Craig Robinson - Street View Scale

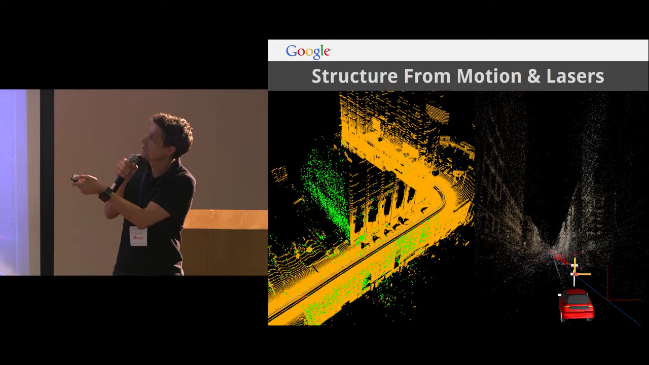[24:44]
And so you can make out the facade of this building and the facades around there. Um, and so this gives us an idea of what the geometry is around the, the car. Uh, this image on the right, and it's a pity you can't see it, uh, quite as well. But, um, this is running, uh, some computer, computer vision algorithms over the images. Detecting salient features, uh, in, in the environment. And then trying to detect those over subsequent panoramas. So, any one of these points we might have seen over two or three or four or ten or however many, uh, subsequent panoramas.
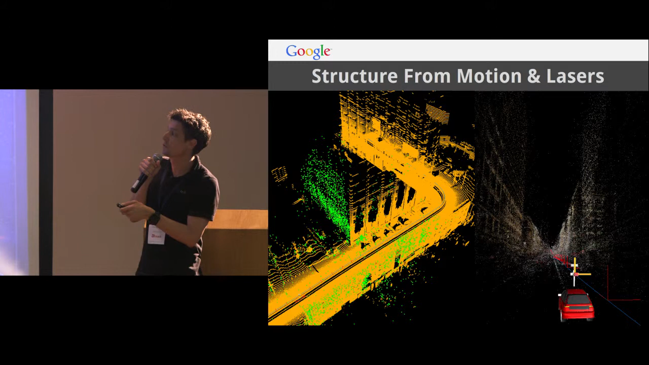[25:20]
And then you can triangulate its location. So, these are actually points triangulated in the world, uh, through, uh, computer vision and using the, the pose that we have, uh, of the car. Um, and this is, uh, used for a couple things. But the, the one that we, that we'll highlight here, um, is creating these depth maps. So, this is the, the, the image that you would, you would get served, which would be wrapped in a sphere to get, to get the panorama. Um, but this is the corresponding simplified depth map. So, um, you can kind of see the mapping between, you know, what's up close, uh, and then, and then, uh, and so forth.